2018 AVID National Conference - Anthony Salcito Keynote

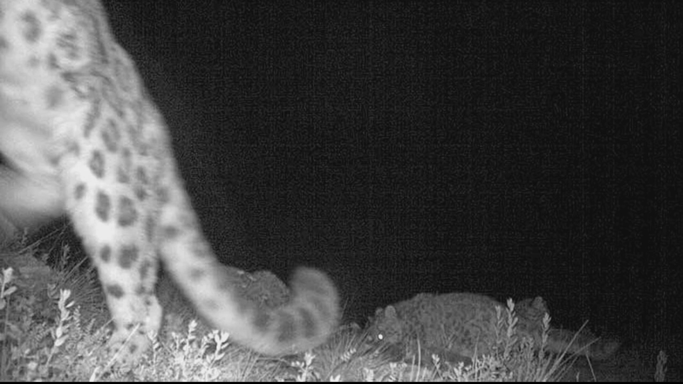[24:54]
Now, what we're using is machine learning to understand the fur patterns,